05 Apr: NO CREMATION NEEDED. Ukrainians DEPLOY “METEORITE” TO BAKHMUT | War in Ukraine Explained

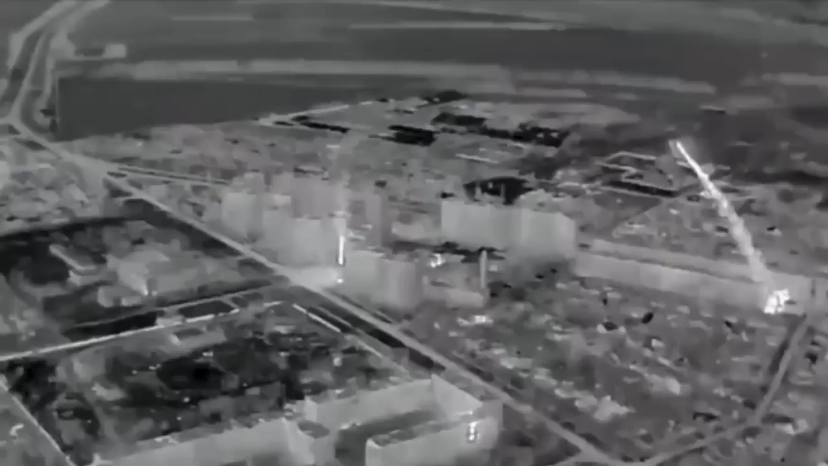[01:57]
launched a line charge and detonated burning the whole area.